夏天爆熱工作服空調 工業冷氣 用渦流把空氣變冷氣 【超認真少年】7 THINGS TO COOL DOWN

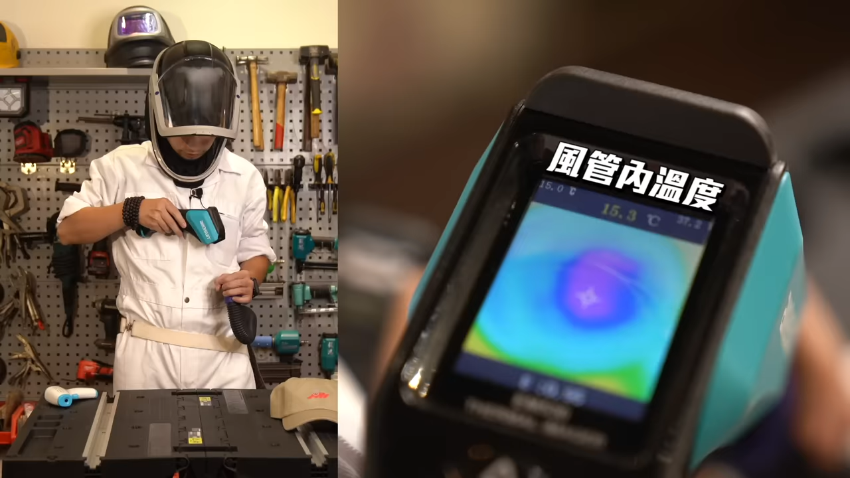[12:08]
越来越低了，15.3，哇，到13度了，继续往下。干这如果台股的话，应该疯掉了。你看它上面那个管子已经结霜了，有没有？